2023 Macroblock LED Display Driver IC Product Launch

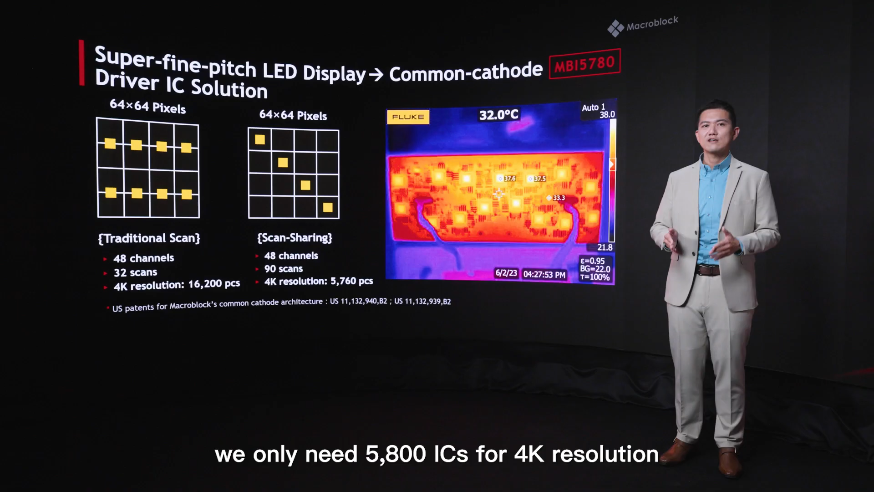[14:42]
On screen: spot 32.0°C
5800 ic for 4k resolution the thermal imaging shown excellent power
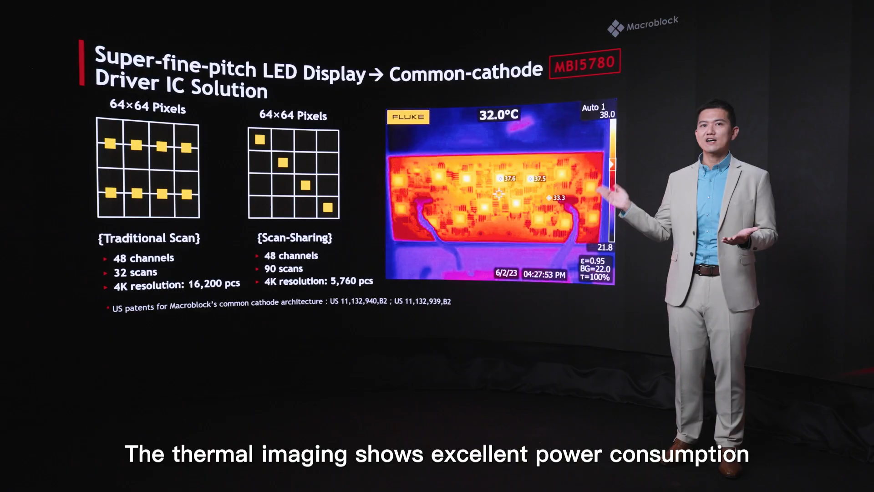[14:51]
On screen: spot 32.0°C
consumption there's
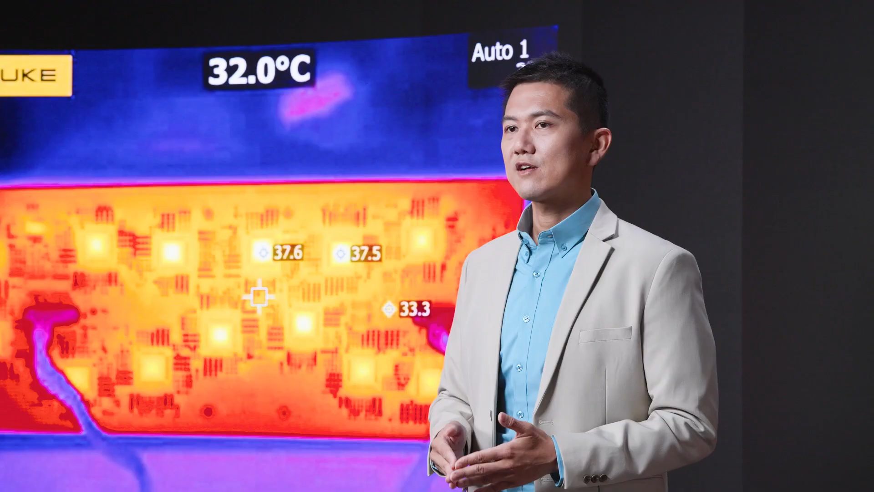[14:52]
only 4 degree difference between ic and
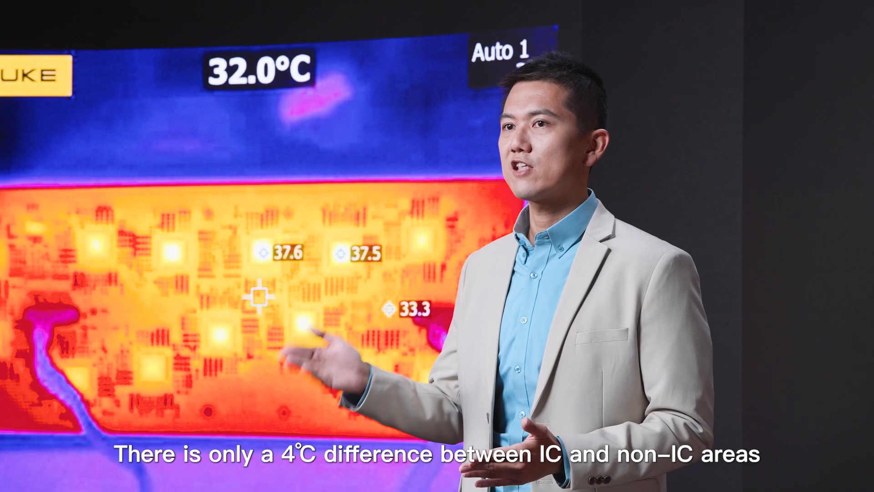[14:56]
On screen: spot 32.0°C
non-ic areas temperature
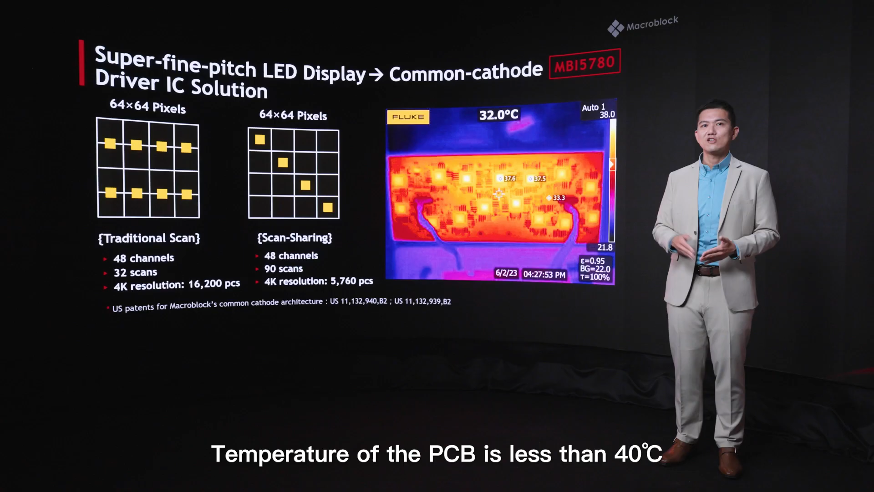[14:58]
On screen: spot 32.0°C
of pcb is less than 40 degree the